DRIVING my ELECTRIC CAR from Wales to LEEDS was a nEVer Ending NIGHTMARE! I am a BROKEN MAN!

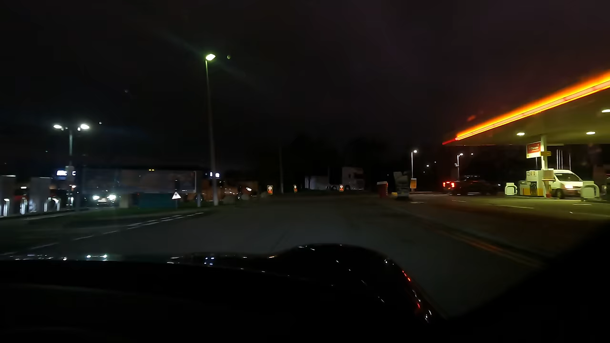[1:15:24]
Insta-vault. They're all taken up! I don't believe this! No!
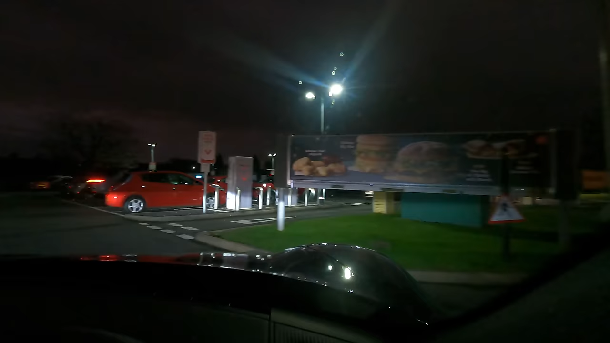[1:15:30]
No! You have reached your stopover. Right, it looks like there's people waiting as well. This is an absolute nightmare.
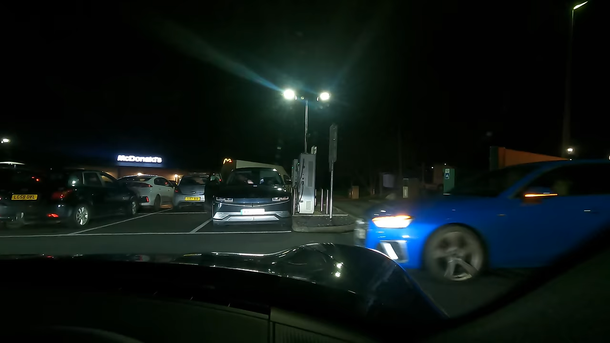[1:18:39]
Now I've got to get in there before somebody else does, otherwise there's going to be an absolute fight on your hands here. And then the cable might not reach as well. Come on, come on, come on, come on. Do this. Let me get in there, please. That's it, here we go. Brilliant. Okay, and now I'm going to get as close as I can without scraping my alloys so I can get into this charger. I'm going in the charger! Pipping me.